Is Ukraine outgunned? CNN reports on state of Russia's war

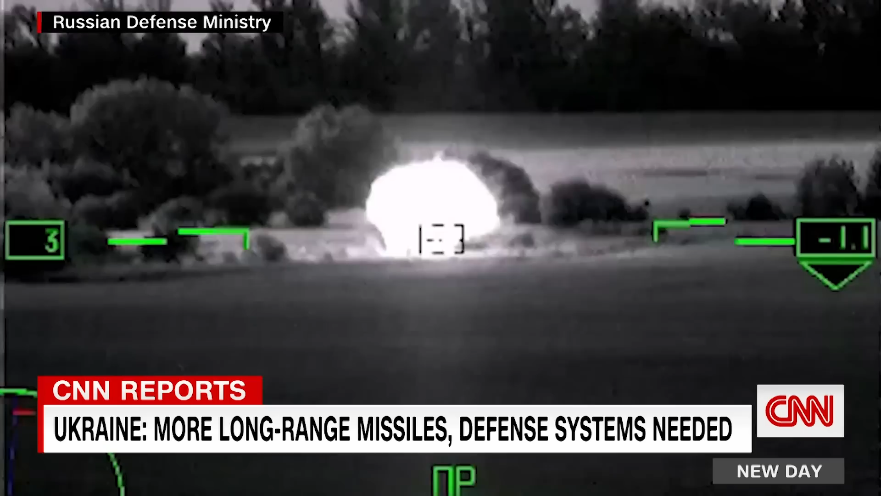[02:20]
target hit the pilot reports thanks very much guys god be with you comes the response
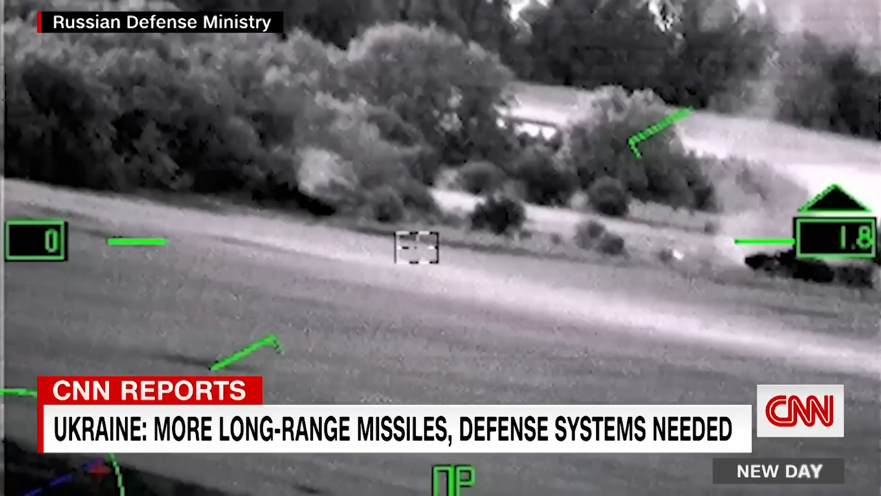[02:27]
by concentrating its fire russia appears to be gaining momentum